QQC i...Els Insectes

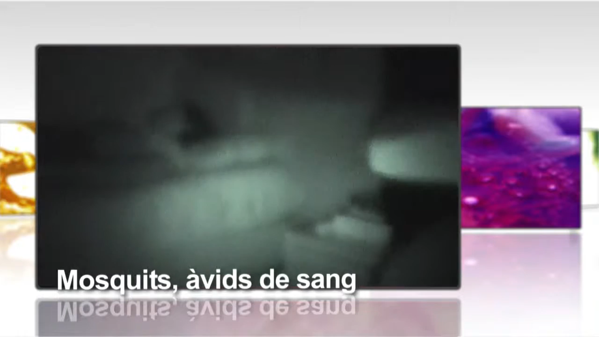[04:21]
Per poder xuclar amb tranquil·litat tota la sang que necessita, prefereix atacar les víctimes quan estan dormint. Per localitzar-me en la foscor utilitza un sensors de CO2, el gas que expulsem quan respirem.